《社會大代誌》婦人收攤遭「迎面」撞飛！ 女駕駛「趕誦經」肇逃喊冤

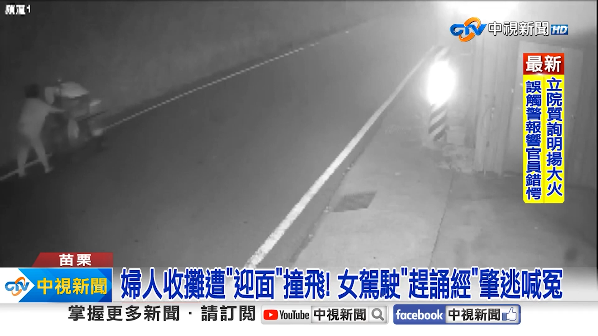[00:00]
晚上七點多天色已暗推著貪車的婦人獨自走在路上她推累了想停下來休息這時一台休旅車朝著她